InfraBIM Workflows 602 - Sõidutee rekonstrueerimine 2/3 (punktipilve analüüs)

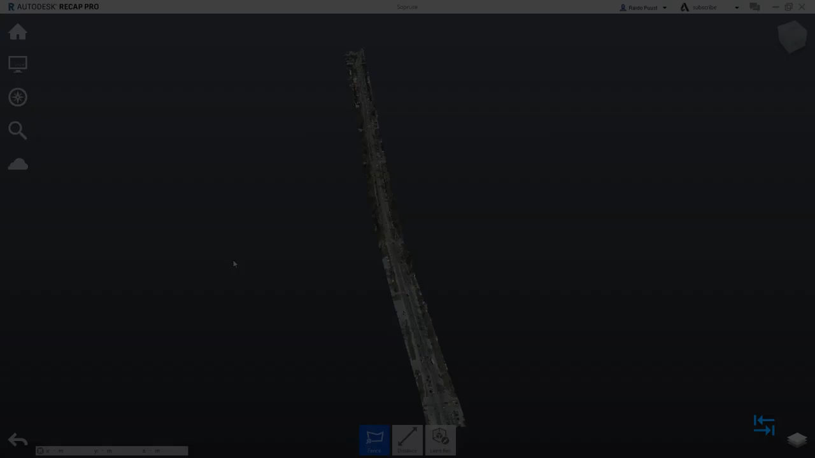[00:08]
kuni siis korridormudeli loomiseni. Lühikese kokkuvõttena esimeses videos me vaatasime Riike Pro Tarkvaras punktipilve töötlust. See punktipilv käsitles Tallinna linnas olevad sõpruse puieste lõiku ja see punktipilv on siis saadud maameti reebilehelt, kõrgusandmed, madal lennust ja olgu siin koal veel kord öeldud, et reaalse sõidude rekonstreerimise projekti läbi viimiseks see andmestik tegelikult ei ole piisa, kuid meie eesmärk selles lühikses videoseerjas on käsitleda tööprotsesse,
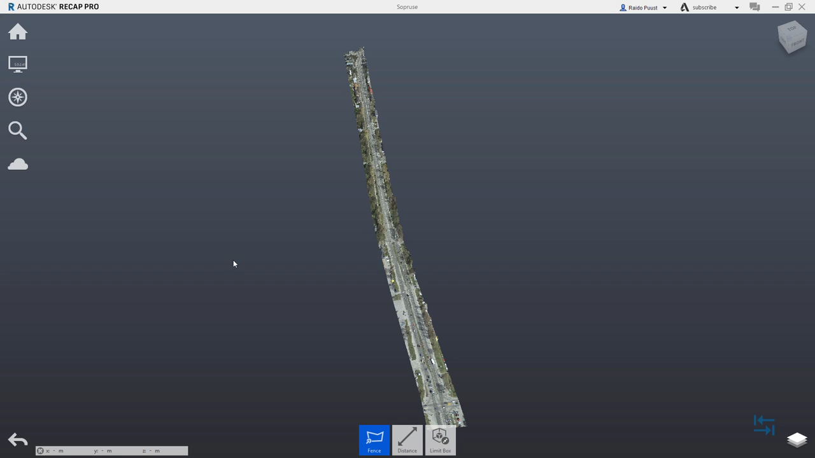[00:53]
mis tõttu siin õpitud me saame siis rakendada ka nii-öelda tihedama punkti andmestiku olemasolukorral. Riikeb Tarkvaras me töötlesime enda punktipilve andmestiku viisil, et keskenduksime ainult sõidude osale, seega lõikusime selle niimoodi kitsamaks. Nüüd jätkame juba Autodesk InfraWorks Tarkvaras, kus loome esmat uue projekti ja toome sisse eelnemalt töödeldud punktipilve andmestiku.
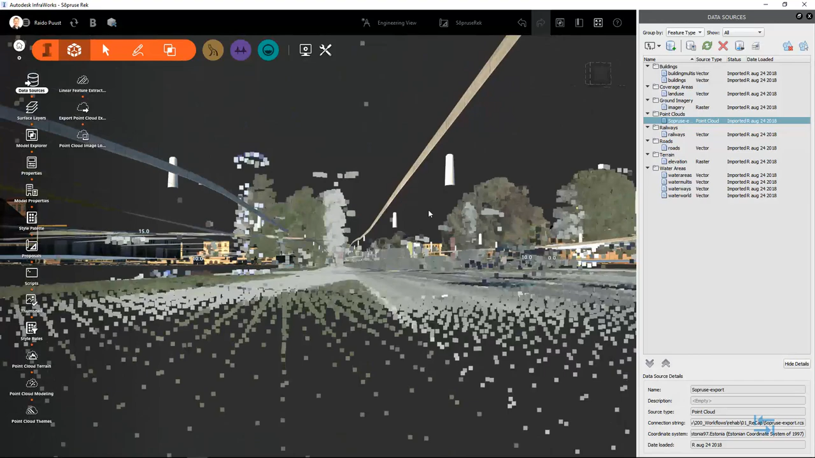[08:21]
Ja on selgelt näha, et kuna minu punkti kuva suurus on siis maksimum peal, siis seda tõttu ma ka näen neid punkte veidi paremini.
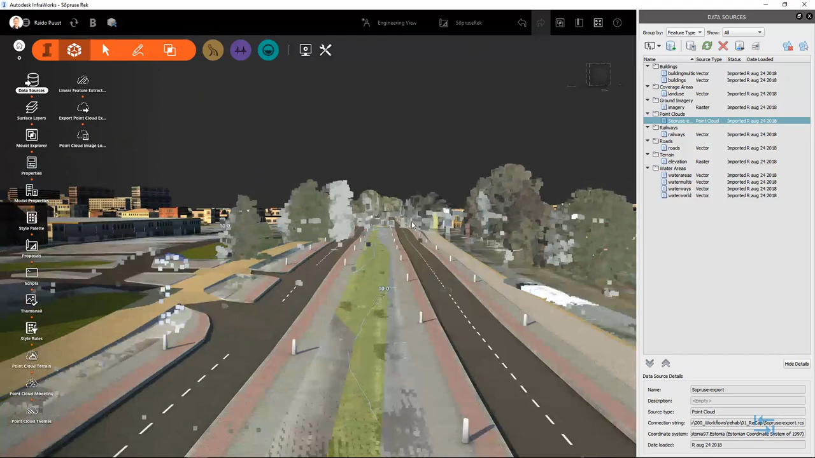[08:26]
Kõrguslikult see info ei pruugi olla pilvedeenuse mudelist täpne, mis tõttu on meil ka erinevus hetkel sees.
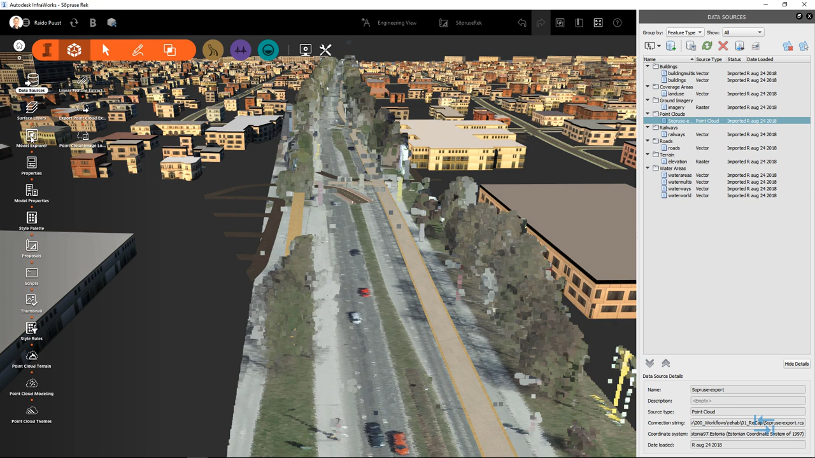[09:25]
klikides Model Explorer ja Structures ning Buildings, sulgen selle lambipilvist, panen Model Explorer paletti kinni.
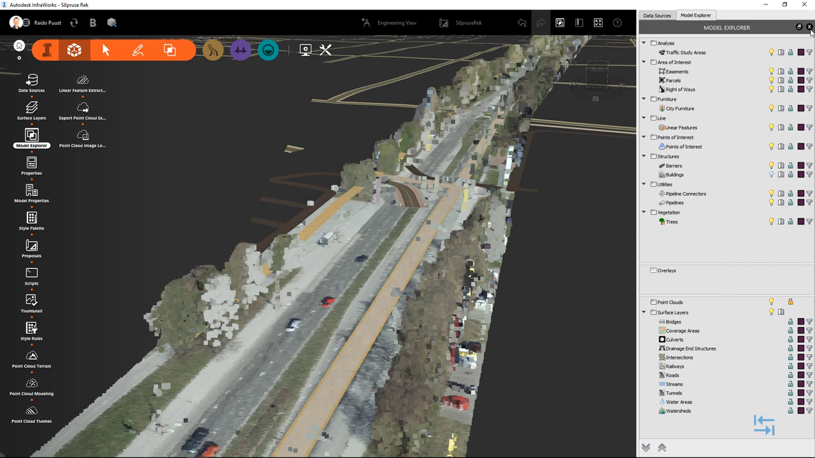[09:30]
Võin siis jätkata ka ülenud liikset sõiduteede kustutamist või kasutada taas Surface Layers ja panen kinni ka Roads, kiht, lambipirn, Apply ning OK.
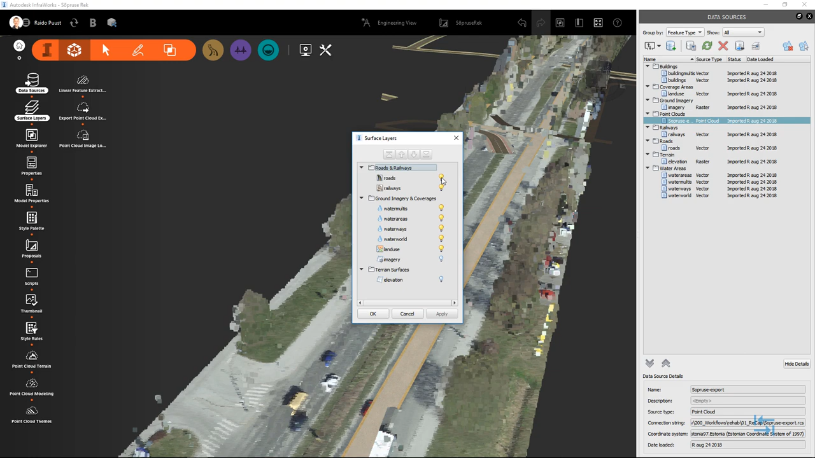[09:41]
Veelkord,
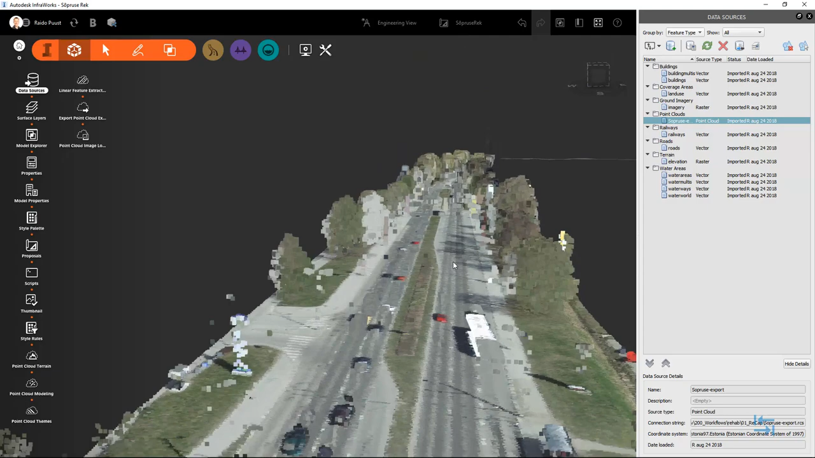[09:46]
mul on Infraveksi tark paras ennele ikka oluline see punktipilv ise, sest selle baasil loon ma ka uue pinnamudeli,
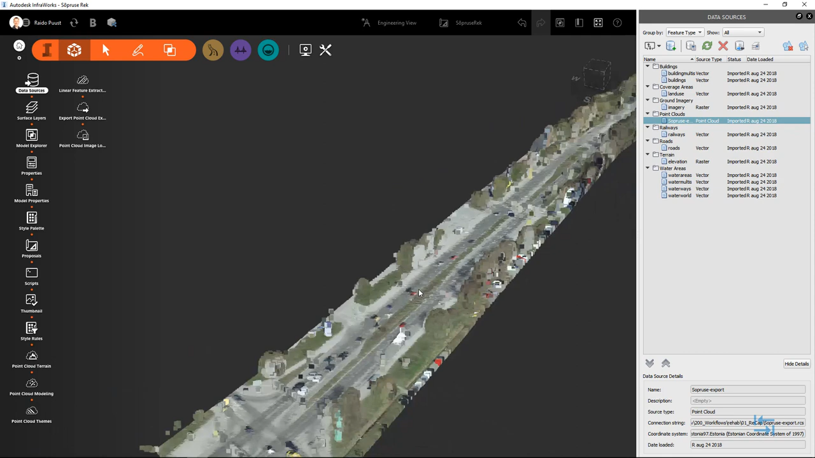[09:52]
mille peale hakkan sõnotses mõttes märkima sõidude olulisi servajooni ja seega, enne kui ma seda teha saan, liikundi töövahendi Point Cloud Terrain peale ja loon pinnamudeli. Olles klikkinud Point Cloud Terrain töövahendil, kuvatakse vastav palett, kus ma saan seadistada 1,1. Muulgas siis, kuidas see pinnaobjekt sellest punktipilvest luuakse. Vaikimisi säted on üldi hul piisavad, kuid meenutusena meie punktipilve tihedus ei ole just väga suur,
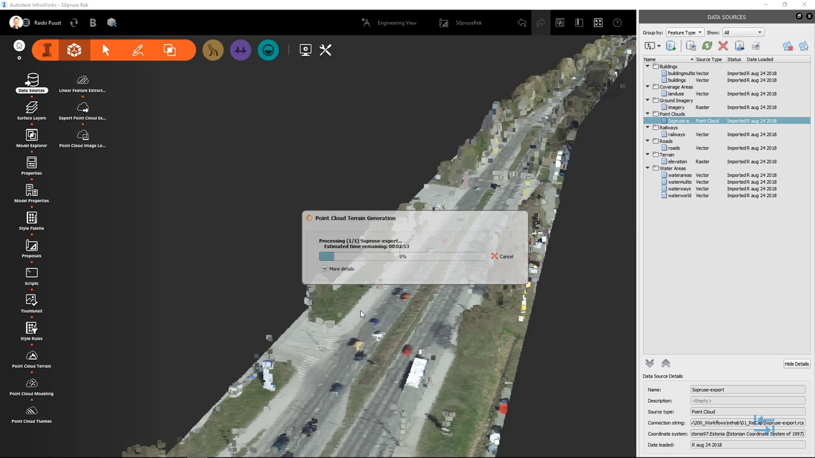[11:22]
Kui need säted on ülekäidud, saan klikkida juba Start Processing lõpul. Sõltuvalt punktipilve mahust võib see taas aega võtta, seega ootame ära. Kui pinna mudel on genereeritud, siis vastab komponent, lisataksega Data Sources seksiooni Terrain OLA's. Ja seda pinna mudelit me vajame selleks, et klassifitseerida enda punktipilve. Kuna meie punktid on siin hetkel tiimitud maksimum suurusega, siis vajalsel võime seda vähendada. Ja paneme tähele, et ega need sõidude jooned hetkel siit väga hästi ei eristu, kuna see on liiga kaugelt tehtud ülesvõttem.
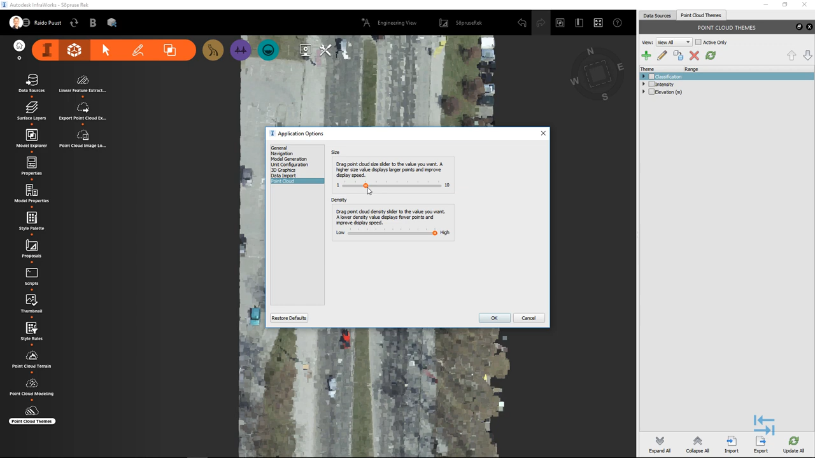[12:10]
et antud hetkel paremini sõidude eraldusiooni näha. Seega klikin uuesti siin Application Options peal, palin Point Cloud ja hetkel tiirin selle size osa näiteks esimesse kolmandiku. Ja panen OK. Panen tähele, et natuke see paremini on minu sõidude osa nüüd ka eristata. Sealul kas ka sõidude eraldusiooned.
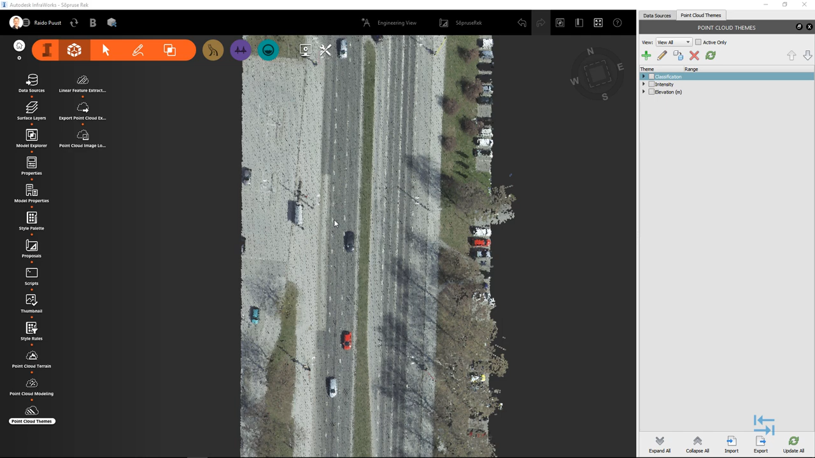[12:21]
Et tundub, et hetkel on see parimukvaliteet, mis me sellest kalli voluta saame, mis tõttu tööprotsessi kirjeldamiseks sellest piisab. Nüüd, kus meil punktivilvest on pinnaobjekt loodud, saame liikuda edasi põhitegevuse juurde, milleks on siis punktivilvest, sõidude iseloomulike joonte eraldamine ja teha saab seda linea Feature Extraction töövahendiga.
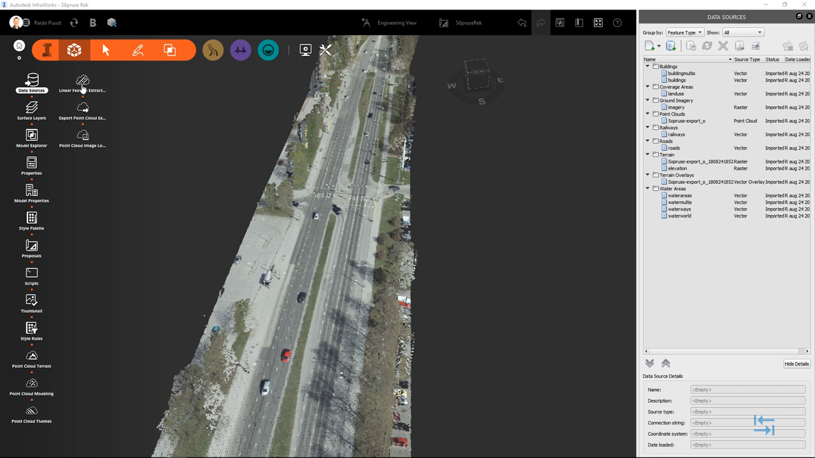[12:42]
Kuid enne veel, kui ma selle juurde lähen, tahan täheleponna juhtida ühele lisatöövahendile võimalusele, milleks siis on Point Cloud Teams,
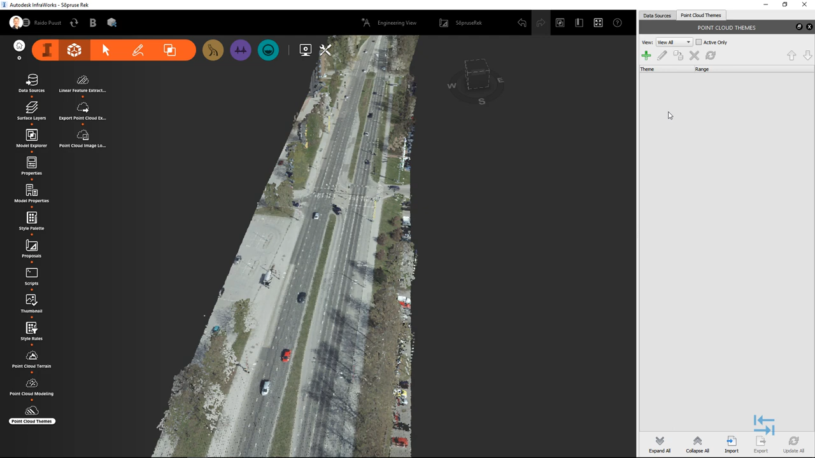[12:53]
selle kaudu me saame nii-öelda stiliseerida enda punktipilve kuva või esitust värvitoone. Ja oles avanud selle paletti, saan lihtsalt klikida siin pluss märgil. Värvikoodi saan peale panna lähtuvalt erinevatest parameetritest. No näiteks Elevation, aga vast enam levinud on Classification ning Intensity. Võtan näiteks Intensity, kasutan siin vaikimisi väärtust 0-1-i, Number of Rules jääb 10 peale,
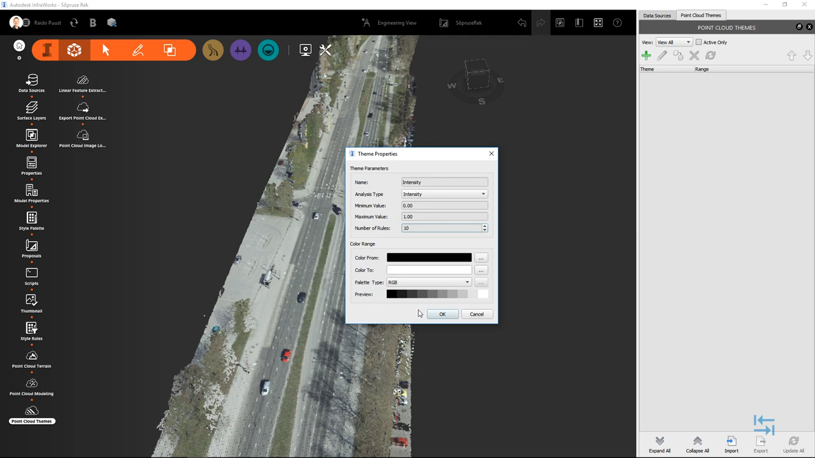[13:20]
Hall toonides klikin OK ja rakendatakse siis automaatselt see uus loodud stiil ka minu punktipilvele. Kuid maistagi saan siis luua selle teema kaardiga mõne teise parametri järgi selleks, et leida sobivaim, et mul oleks lihtsam märgata neid olulisi jooni, eristada neid, et eraldamine oleks mõne võrra täpsem.
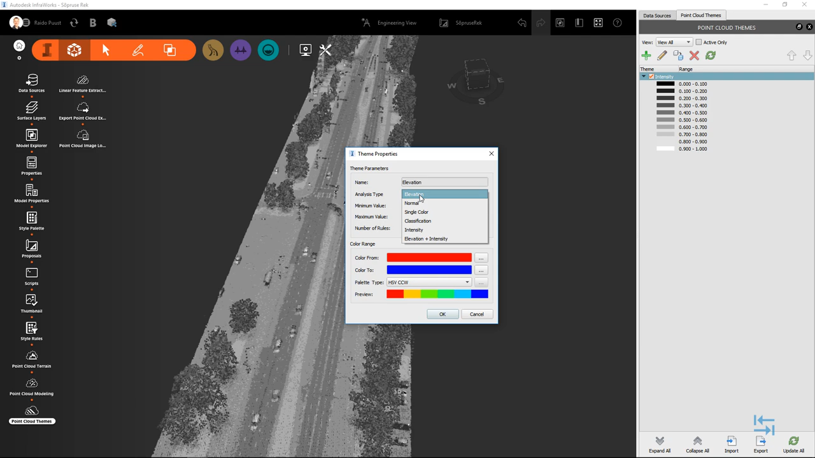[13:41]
Näiteks Classification 0-255, nii las nad jäävad vaikimisi väärtustele hetkel, saame küll üsna suure koguse neid, aga see variant näiteks meil väga midagi juurde hetkel ei anna,
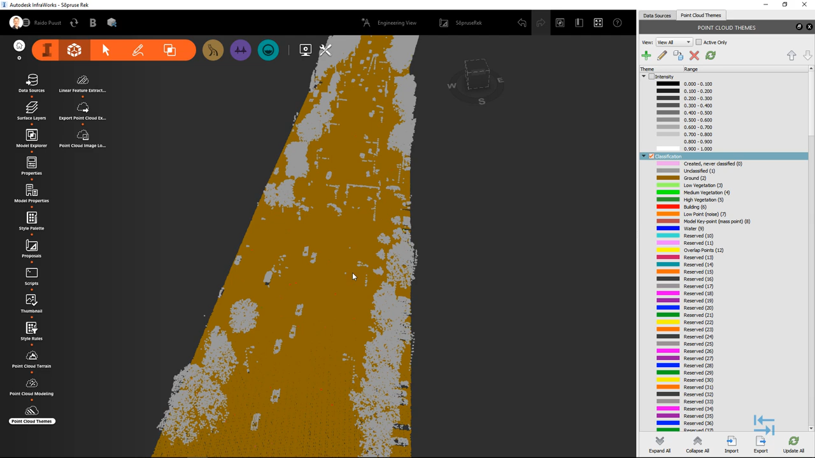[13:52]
sest maapinnapunktid lihtsalt domineerivad hetkel. Ja need stiilid võivad olla siis, et ära tehtud, saan neid sisse välja lülitada, korra kõks ja jään hetkel siis antud juhul Intensity juurde. Panen selle teema paleti kinni ja panen ka Data Sources paleti kinni. Suurema võidi vaadet ja võibolla ma keskendun siis lihtsalt näikikustamiseks siin ühele lühemale lõigule ja püüame järgida nüüd sõidude kattendiooni ja ka servajooni.
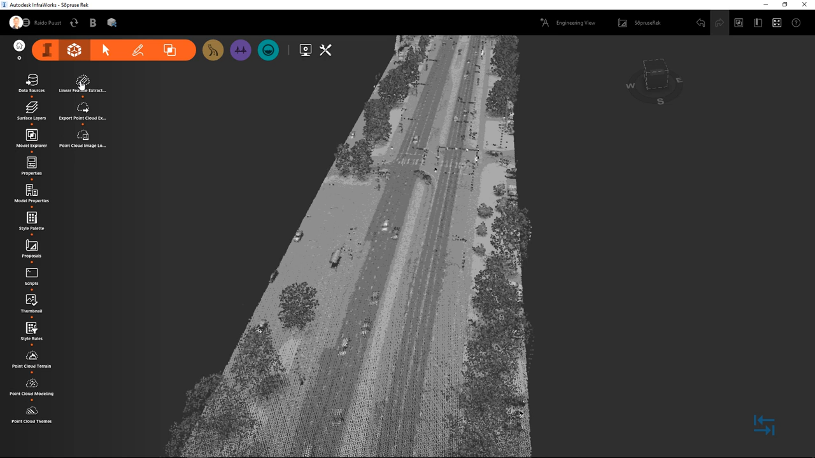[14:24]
Kasutame selleks töövahendid Linear Feature Extraction, osa klikk ja kuvatakse väike palet, mille põhiseadete hulgas on siis Regime, Mode, kas siis Automatic või, kui ma teen siin klikki, on manuaalne käsitsi lisatav joon. Me võime korra siin proovida testida seda automaatset varianti, kuid võib etterutavalt öelda, et sellega me väga kaugele ei jõua, sest veelkord see punkti tihedus ei ole piisav, seega see automaatne variant eeldab seda,